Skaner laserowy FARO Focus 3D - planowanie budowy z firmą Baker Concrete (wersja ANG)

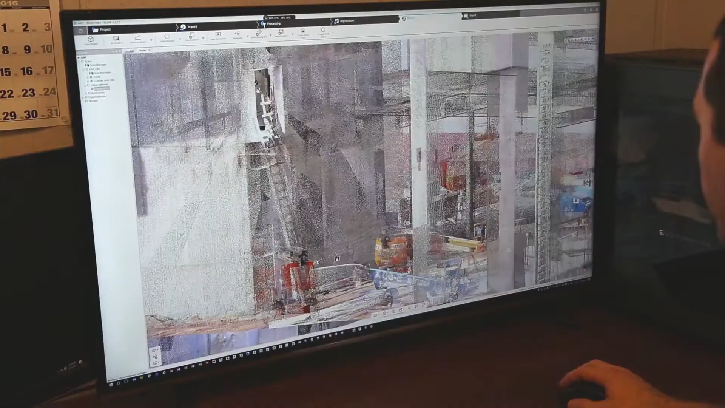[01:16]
Using that data that we collected, the point cloud, we bring it back into our model, which we use Revit right now, and then we brought the scan data in the model.
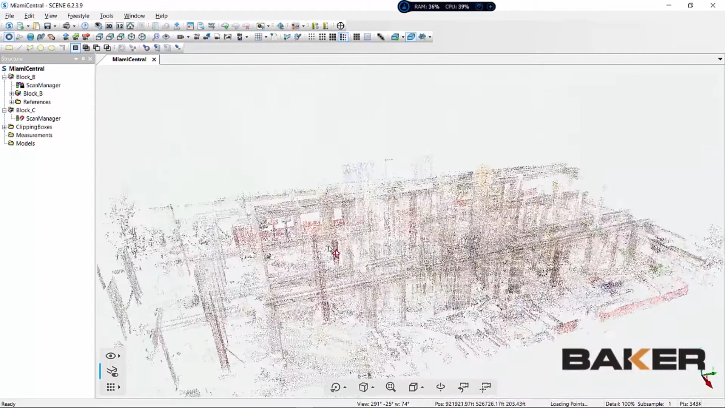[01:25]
Based on that, we create a generic model based on the scan data.
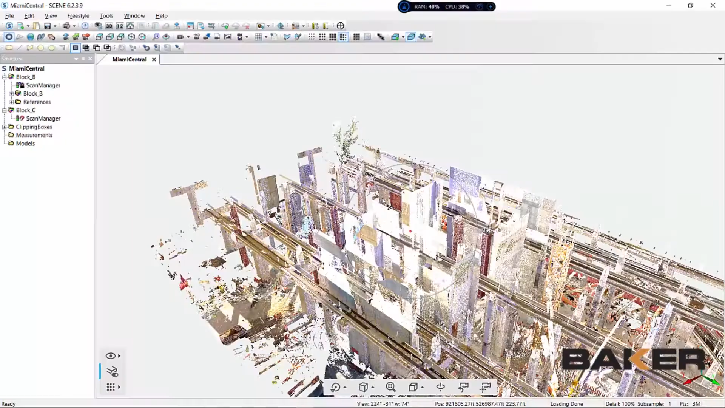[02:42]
Then we bring it into Faro scene and get all the scans put together.
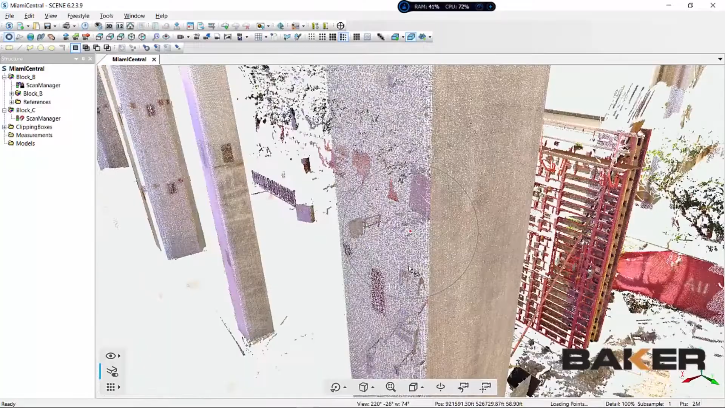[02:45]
Once that's done, we clean it up and recap.
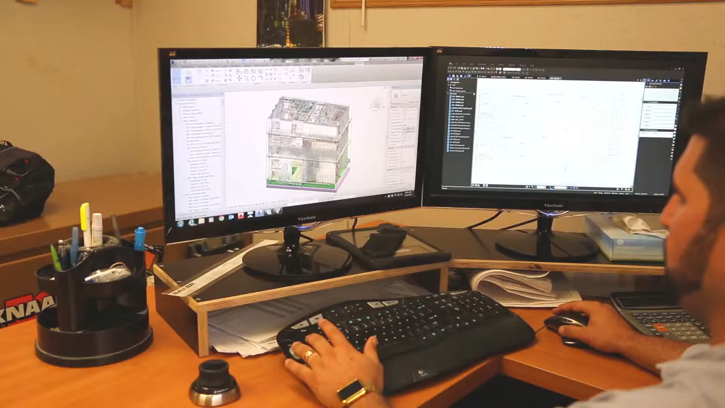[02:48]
Ultimately, I put it into Revit where is our main model stored.
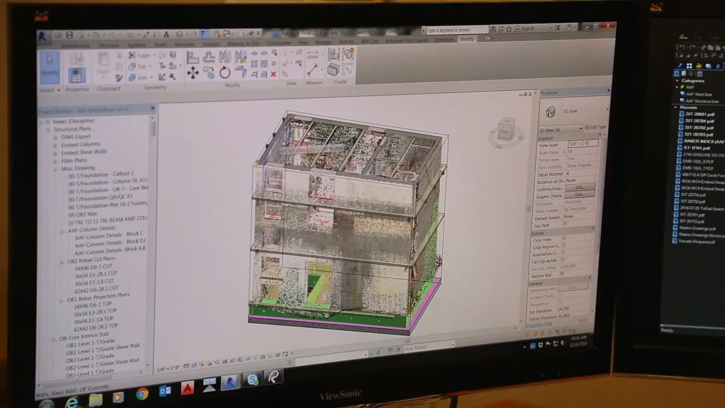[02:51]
Then I can compare the actual versus the proposed location.